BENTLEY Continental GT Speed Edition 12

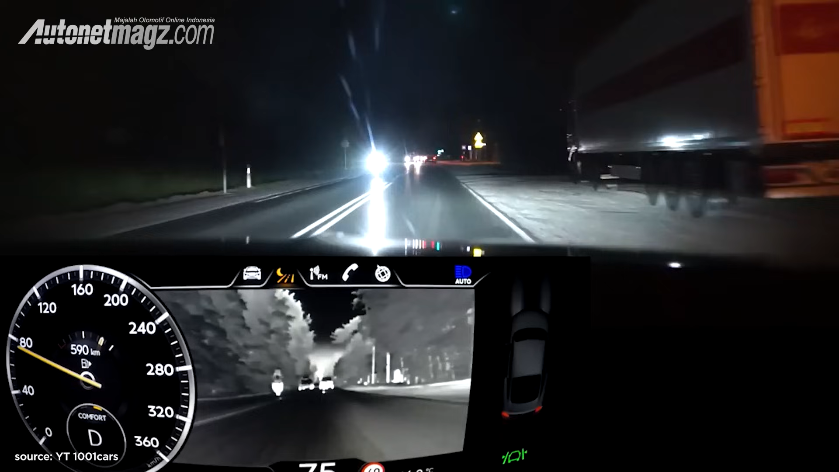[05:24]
Jadi dia bisa detek sumber panas dan nge-highlight benda atau objek yang akan lewat untuk membantu kita melihat di malam hari. Keren.